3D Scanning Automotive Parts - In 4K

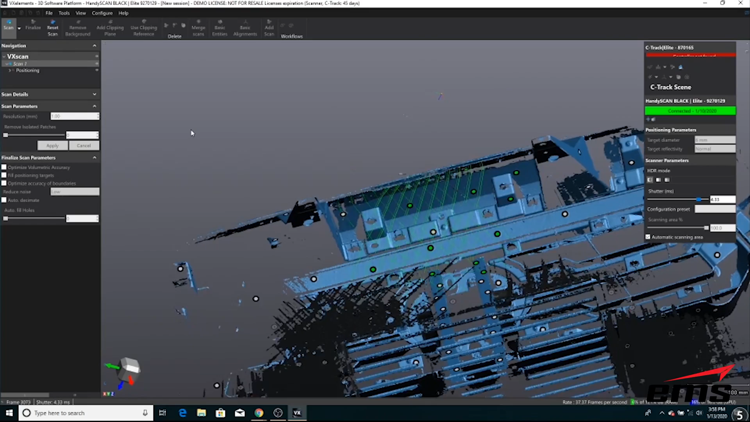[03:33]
the part but that has to do with just how much detail is in here and
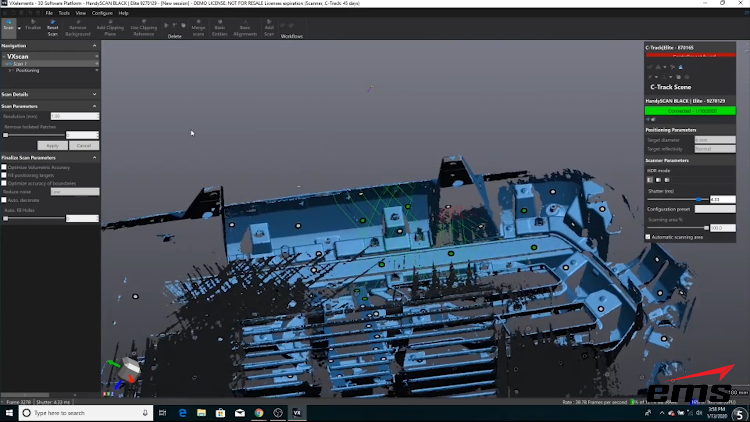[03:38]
again because scanners are line of sight we need to articulate our arm around and
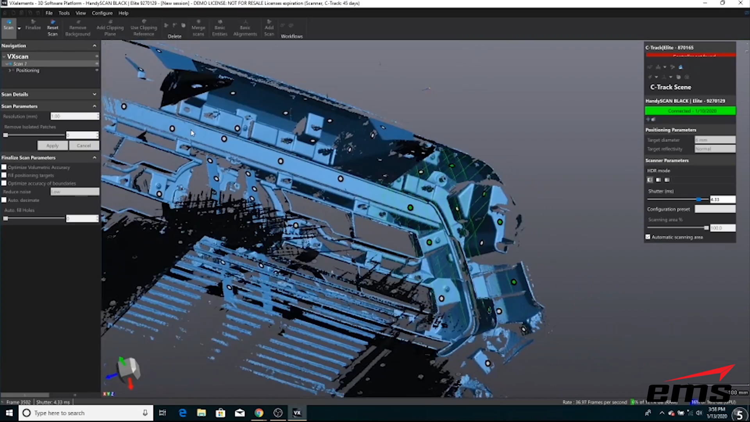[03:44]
get all the different areas of the part so that does take some work to be able
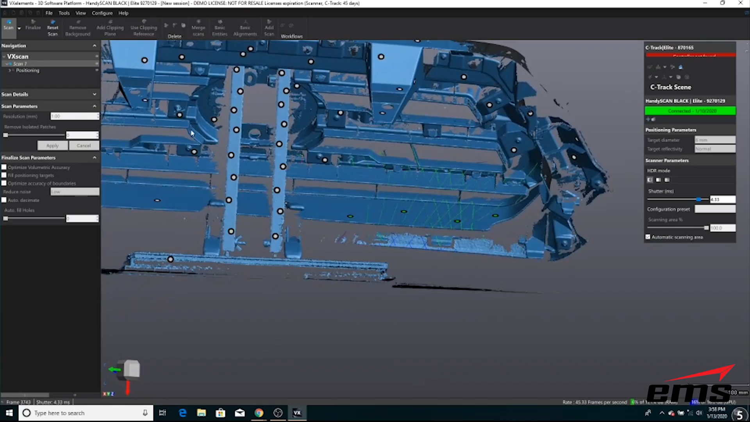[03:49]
to get that again for inspection you'd really only scan what you need but we
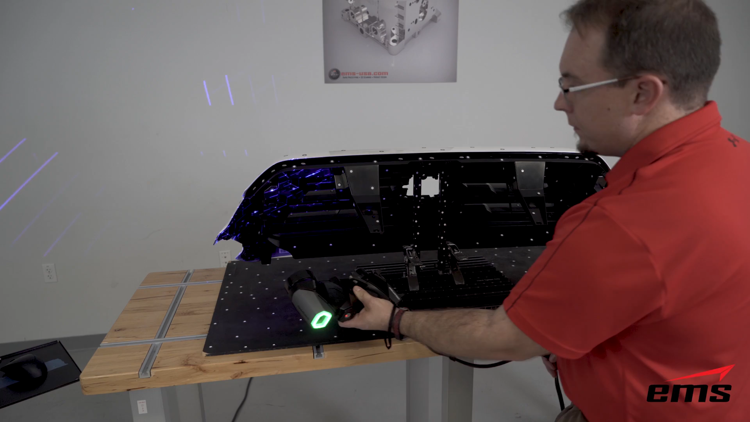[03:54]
thought we'd go ahead and scan the entire part just to just to get it and to see how long it took but it's like digital spray painting you just kind of move around we're holding
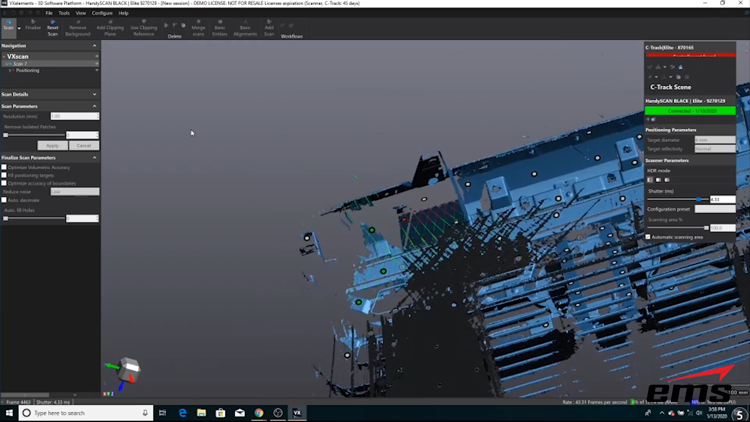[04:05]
the scanner about 10 inches away from the part and it's all line of sight so on these
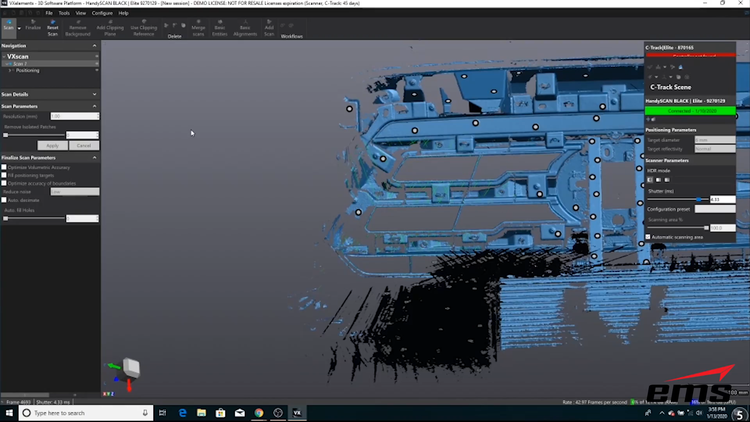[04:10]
ribs and walls and other things you need to kind of articulate around sideways up down around
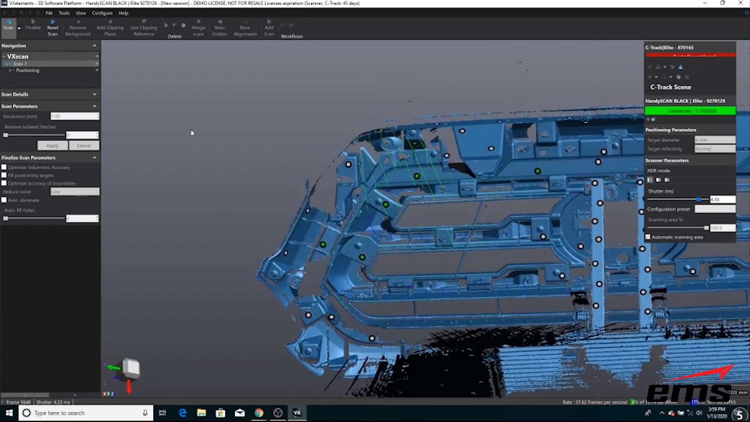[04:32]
holes deeper getting more data essentially down into a smaller hole or
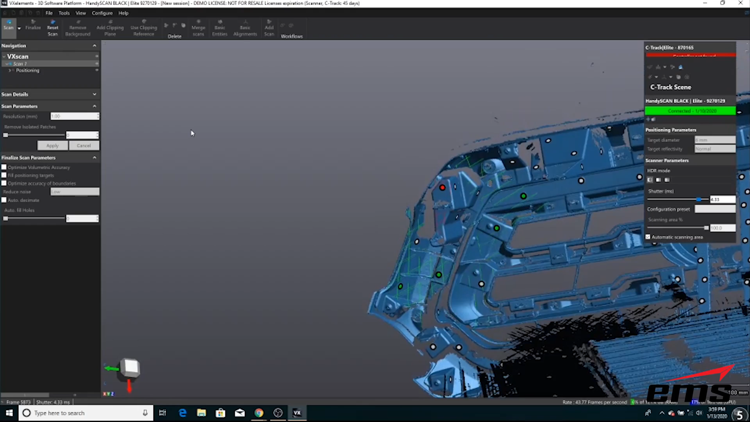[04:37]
a rib getting down between some ribs and so forth so you can jump back and forth between
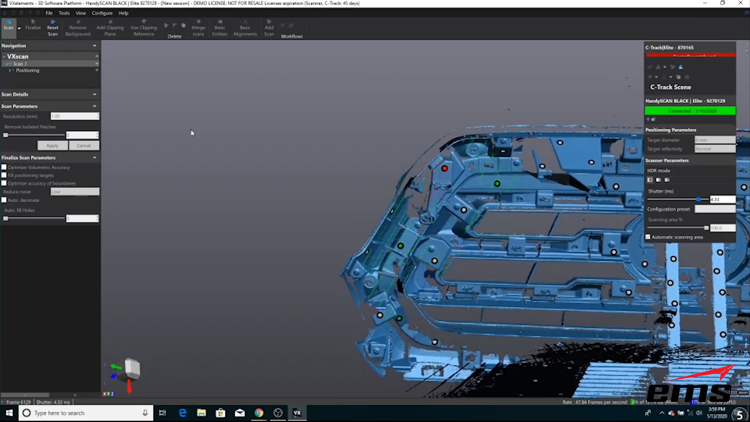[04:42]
the two modes at any time and you can stop and look at the data and see if you have everything and if you don't you just continue scanning until you have all the data but once you're done